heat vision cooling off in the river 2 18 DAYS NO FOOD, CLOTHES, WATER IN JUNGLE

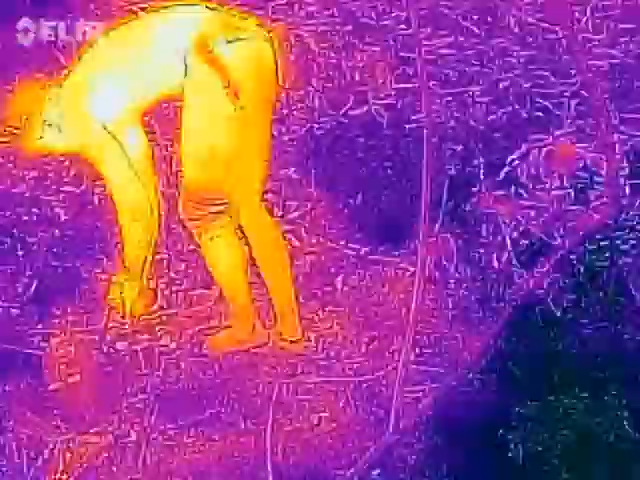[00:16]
Recording on the other camera as well, yeah?
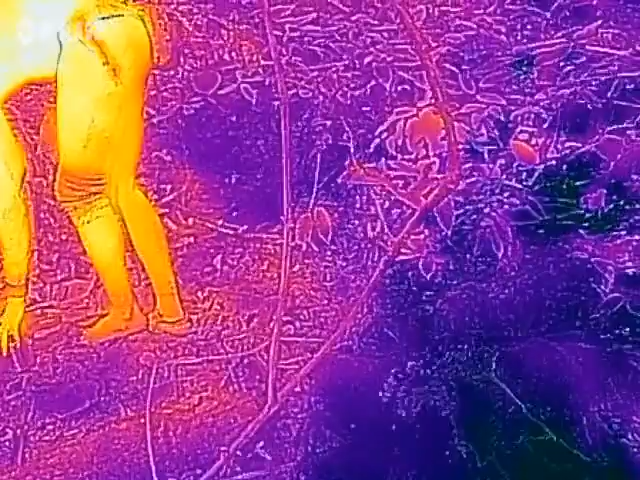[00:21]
Yep.
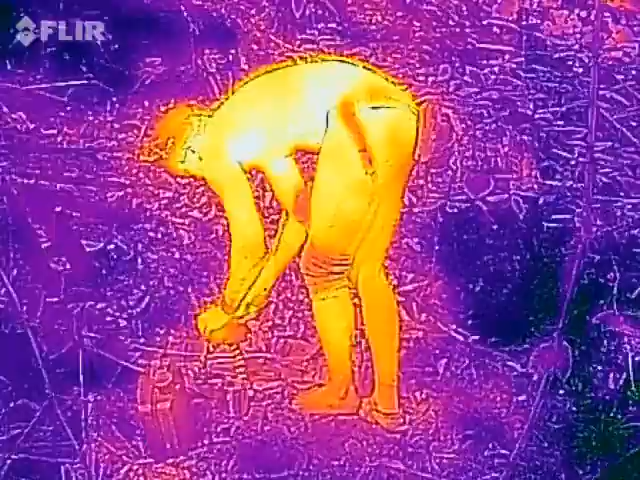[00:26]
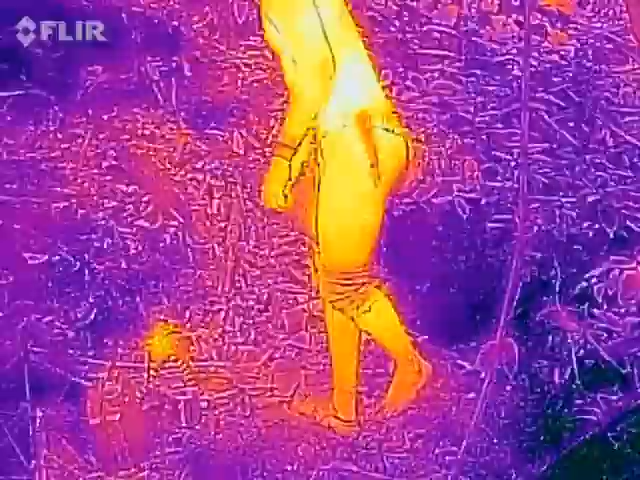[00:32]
Okay, so I'm just gonna drop my kit and get into there to cool down, or body temperature you might be able to see on a thermal imaging camera.
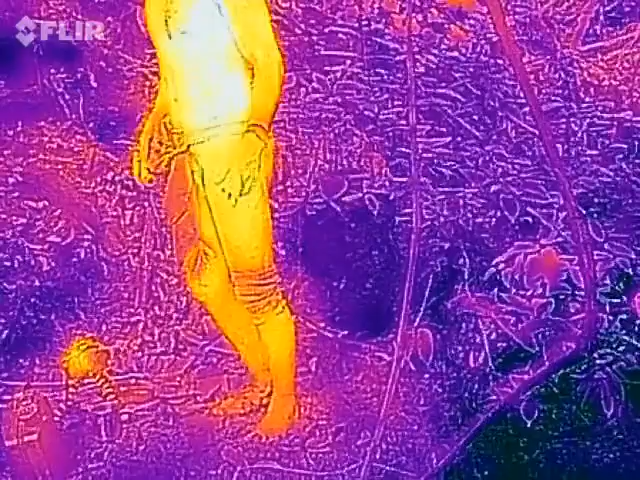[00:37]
It's quite hot. I'm gonna take it off.
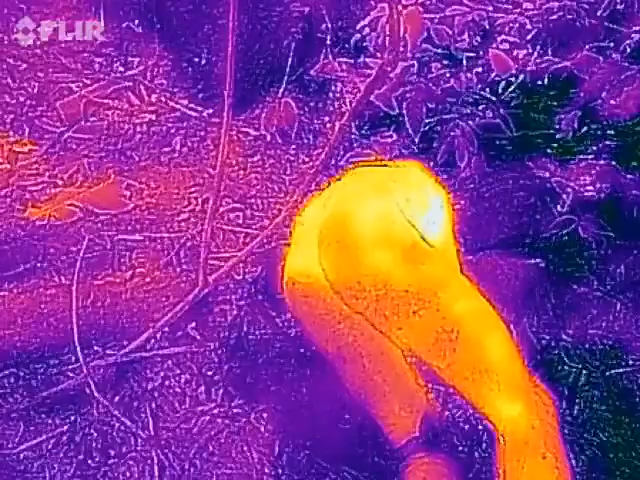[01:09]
Just hope you already see, my body temperature dropping on that thermal image, but this will help.
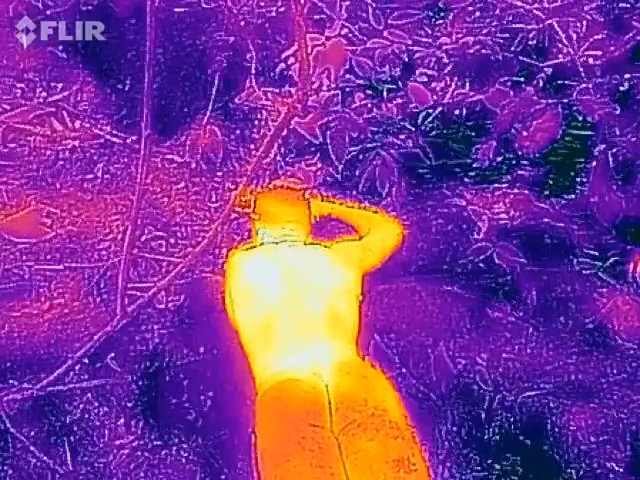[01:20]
I've dropped my core temperature for a bit, and it is quite hot and humid inside this jungle. There we go.
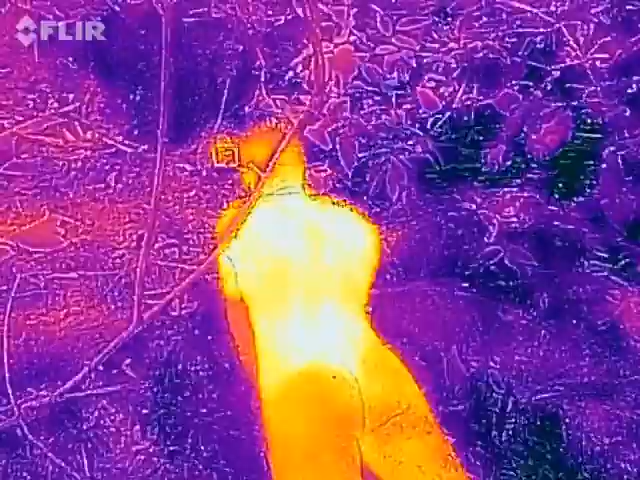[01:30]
There we go. That's nice, that's nice.